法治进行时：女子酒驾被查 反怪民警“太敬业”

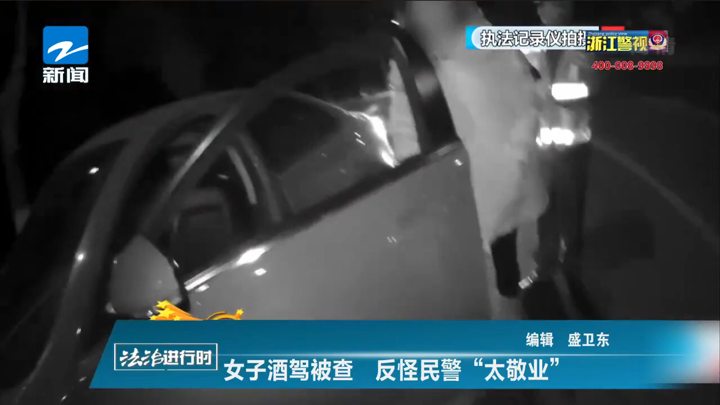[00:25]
项行动时一辆小汽车进入了民警视线